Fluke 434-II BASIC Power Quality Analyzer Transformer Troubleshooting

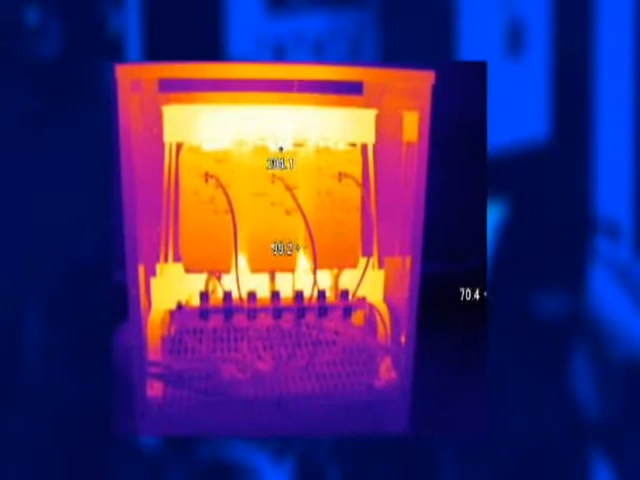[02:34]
If the temperatures you read throughout the transformer are substantially higher than expected,
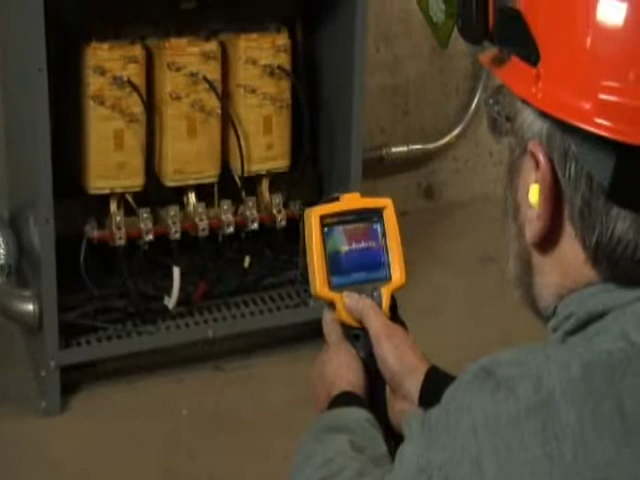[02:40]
and the unit isn't in direct sun, then you've got a problem with overloading and cooling.
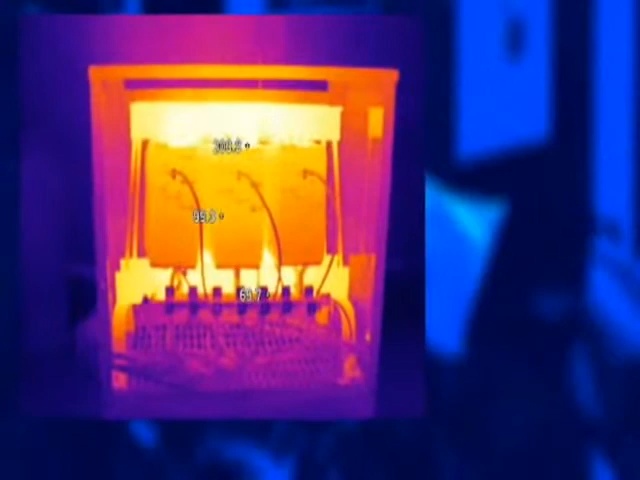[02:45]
Another thing to look for in a thermal scan is loose connections.